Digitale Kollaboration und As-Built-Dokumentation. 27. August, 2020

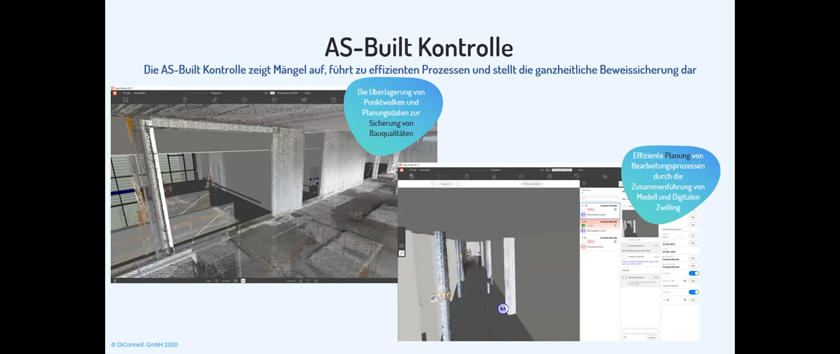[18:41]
Wir können in dem Revit-Store die Punktwolke mit den Planungsdaten abgleichen, können dort Mängel feststellen, können Abweichungen darstellen und in die Kommunikation hineinbringen. Und die Vernetzung zum Navis-System ist dann im Prinzip der nächste Schritt.
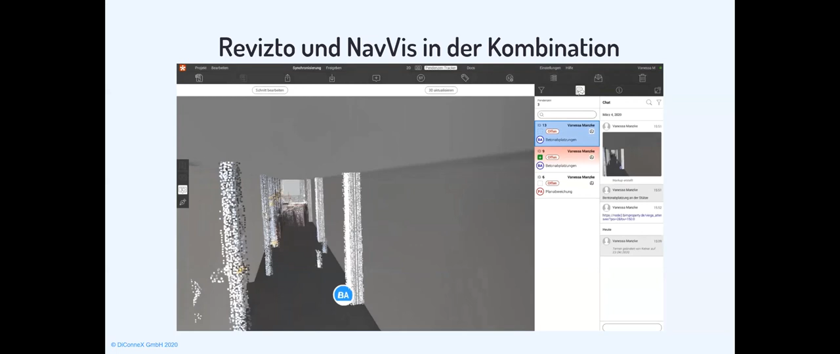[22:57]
Wir haben Stempel angelegt, haben Informationen dazu angelegt.
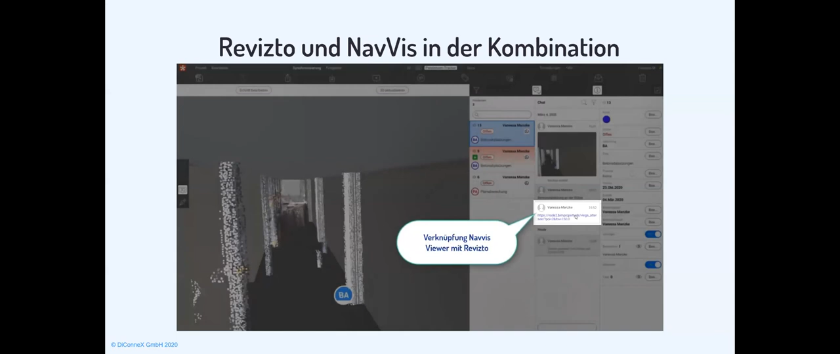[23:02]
Und jetzt kommen wir im Prinzip zu dem Link, zu dem Navis Viewer, den wir dort mit eingebunden haben und springen von da aus dann direkt in den Navis Viewer,
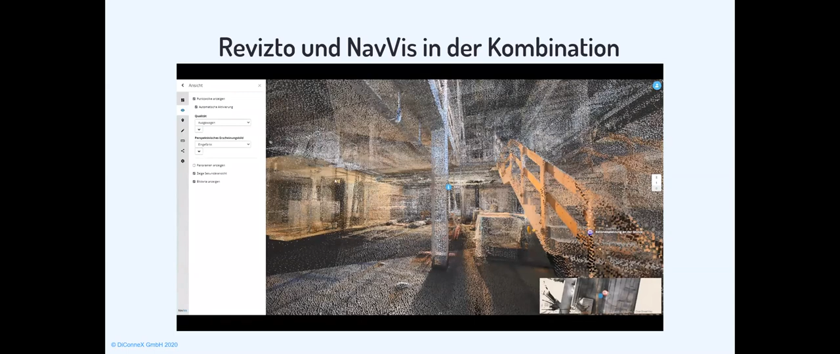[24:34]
Genau, jetzt sehen wir nochmal die Punktewolke in dem Nervis Viewer.
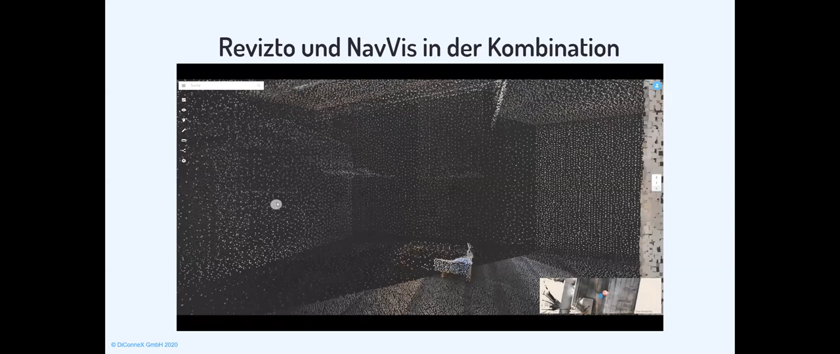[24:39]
Und für uns ist dann eigentlich der nächste Step, die Daten, die wir in diesem Viewer hinterlegen